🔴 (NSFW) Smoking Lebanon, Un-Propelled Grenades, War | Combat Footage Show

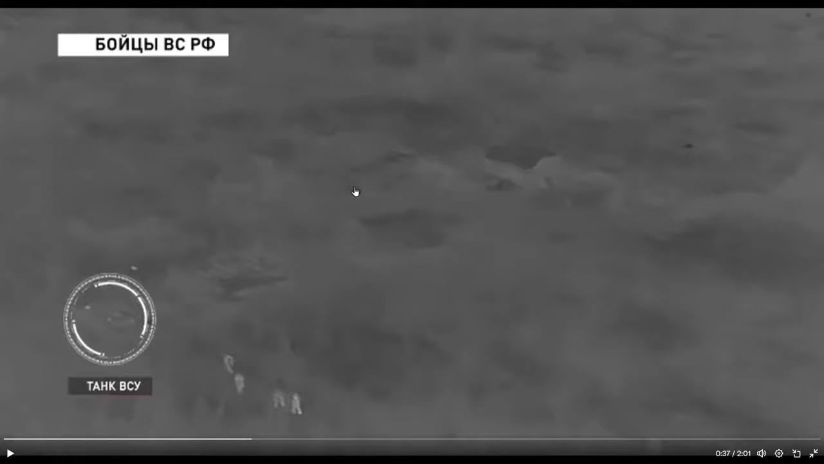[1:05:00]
Now, the only reason I believe the crew may have moved to one of those two houses is this appears to be a Russian team moving to inspect the tank. I'll take you back to the map here in a second, but you are looking into, right now,
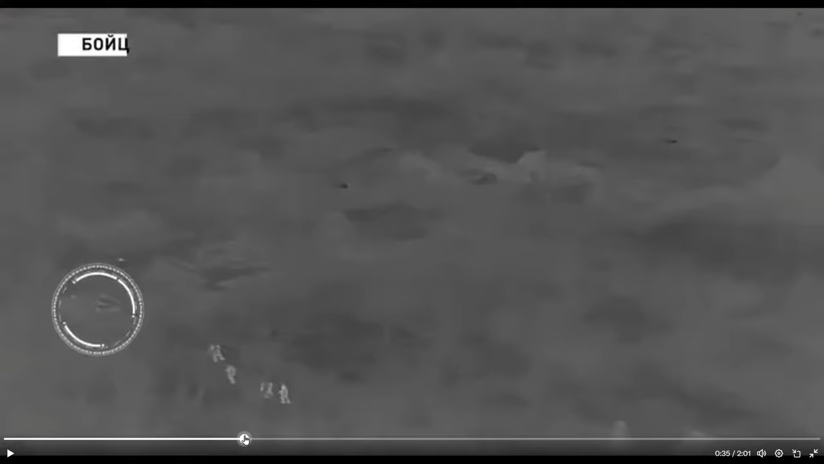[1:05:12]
from this direction towards these houses. I'm a simpleton, so it took me entirely too long to understand what I was seeing here.
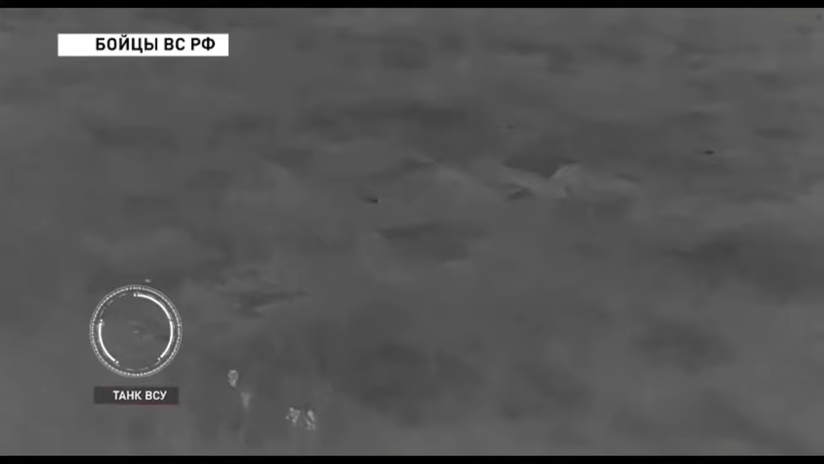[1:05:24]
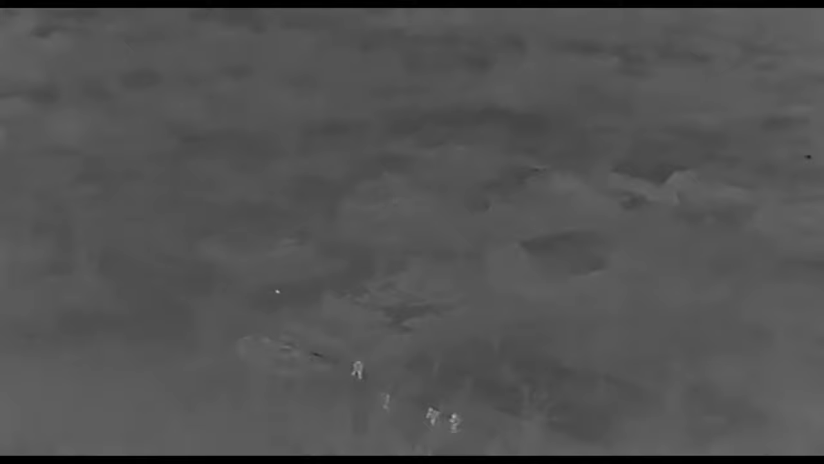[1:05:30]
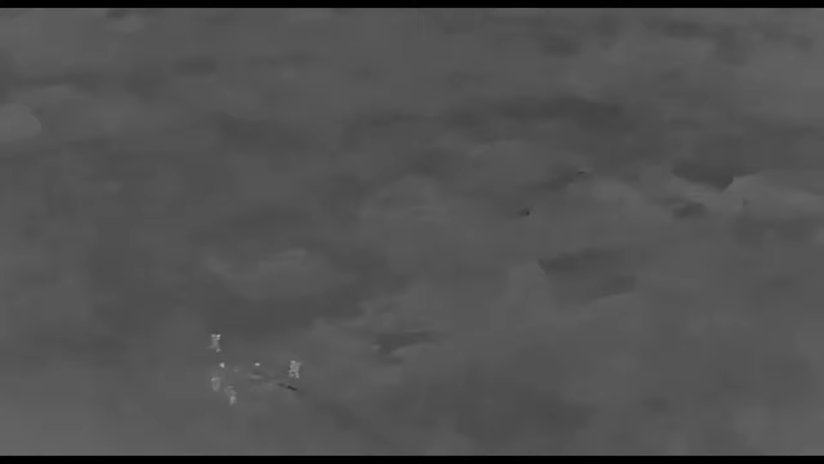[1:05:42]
And this is the part that confused me. Is they just launched some kind, probably an RPG of some kind, at one of those houses.
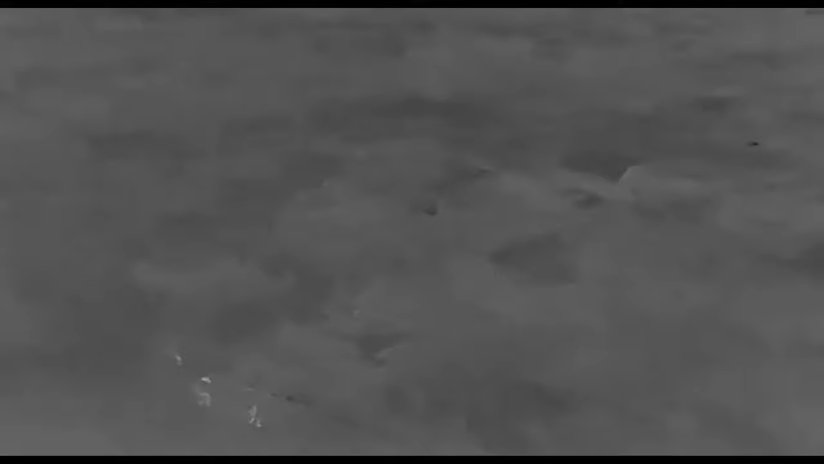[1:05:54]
I don't know if they took contact from the house, if the crew is embedded in there in that house now.
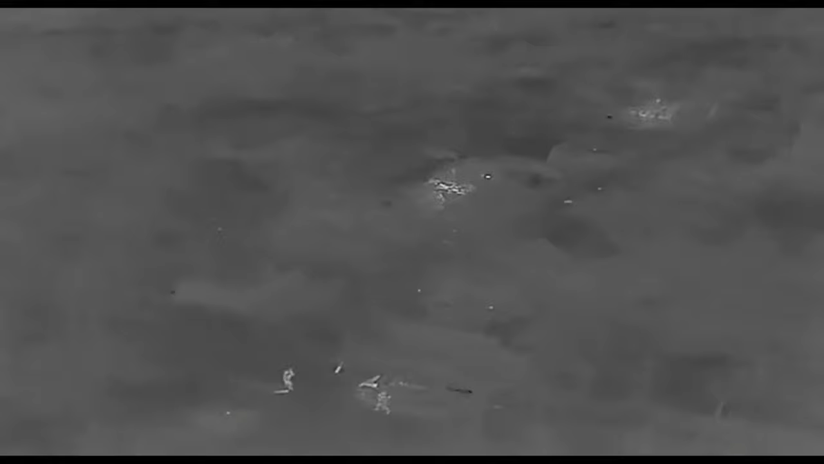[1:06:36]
From a freedom of movement perspective, it doesn't, you know, this guy's kind of walking around playing pocket pool.
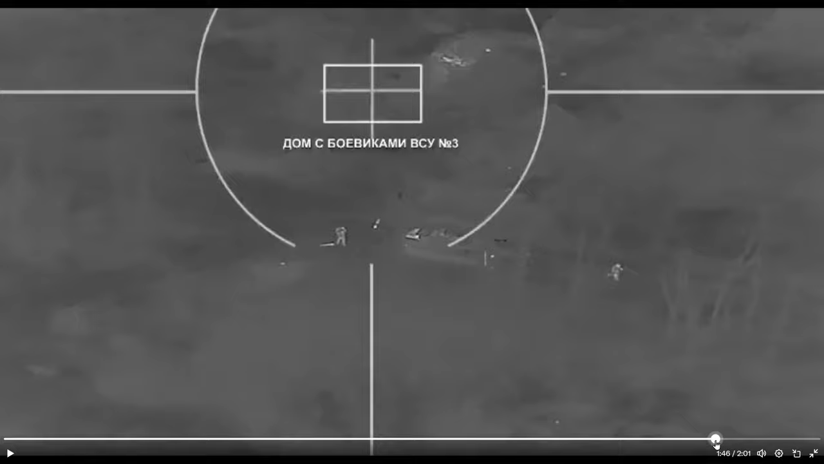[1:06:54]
It doesn't look like they're in contact at all.
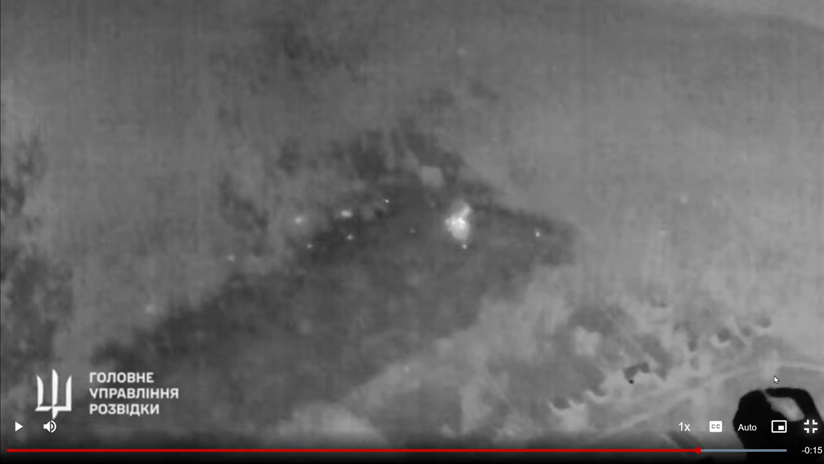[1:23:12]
And there's that artillery falling. Let's bring it up. I saw a question in the chat that I think is an interesting one.
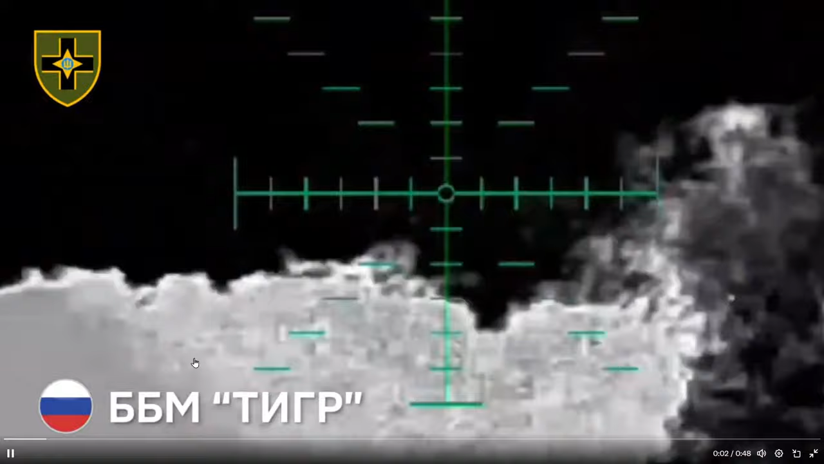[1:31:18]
You can just barely see it.
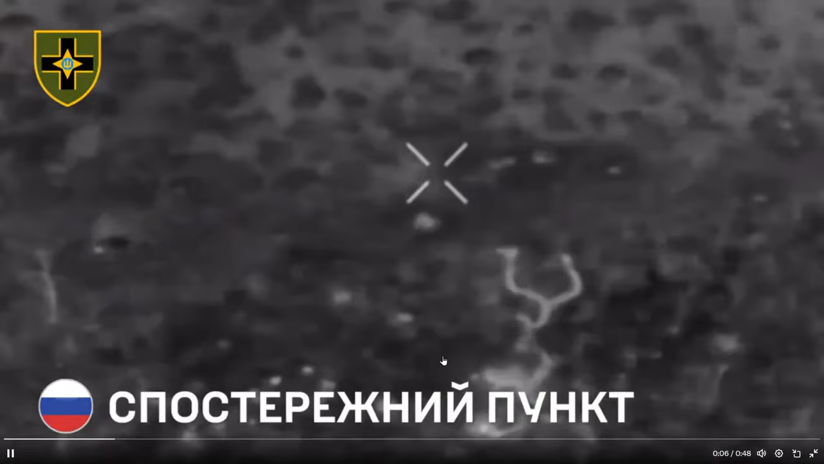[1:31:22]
See it flipping? Looks like a disc flying through there?
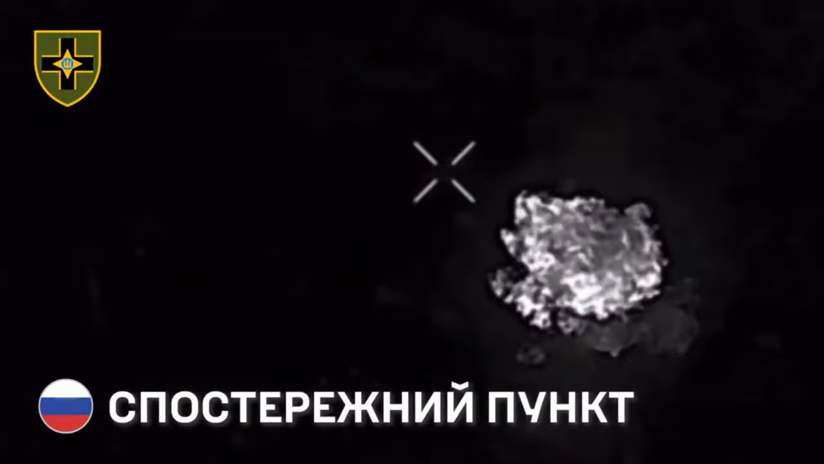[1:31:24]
Because it is. It's an anti-tank mine being dropped from a drone on vehicles.